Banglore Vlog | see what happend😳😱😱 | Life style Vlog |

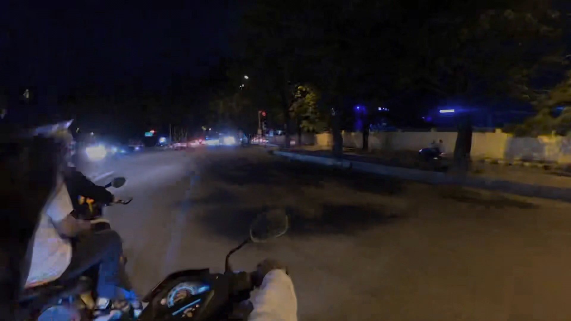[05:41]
നമ്മള് ചെറുതായിട്ട് ഒന്ന് ട്രാഫിക്കിൽ പെട്ടു, വേറെ പ്രശ്നമൊന്നുമില്ല.
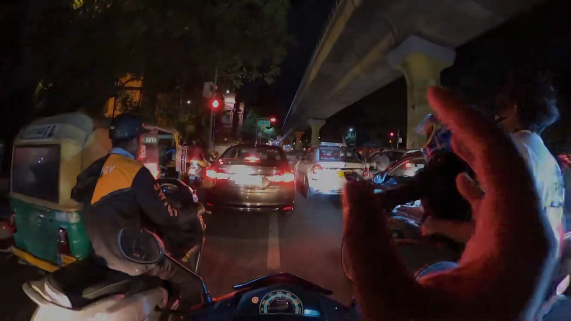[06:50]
ലക്ഷറിയസ് ആയിട്ടുള്ള ഒരു പോഷ് ഏരിയ ആണ്. അതുകൂടാതെ തന്നെ ഗെയിമിങ്സ് മോൾസ് അങ്ങനെയുള്ള കാര്യങ്ങളും എല്ലാം ഉണ്ട്. ഷോപ്പിംഗ് ആണ് മെയിൻ ആയിട്ട്.
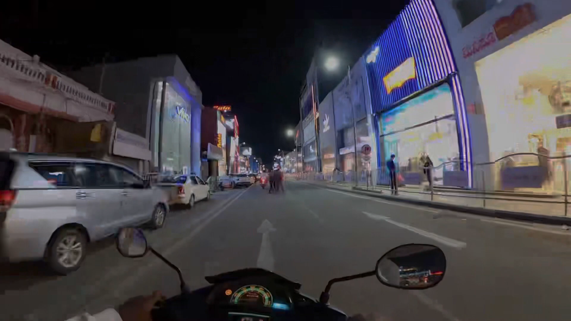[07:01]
കേട്ടോ കണ്ടോ ഗൈസ്, ഇവിടെ എല്ലാം ഉണ്ട്. അഡിഡാസ്, നൈക്ക്, സ്കെച്ചേഴ്സ്, പ്യൂമ, അണ്ടർ ആർമർ, സീൻ ഏരിയ ഇവിടെ.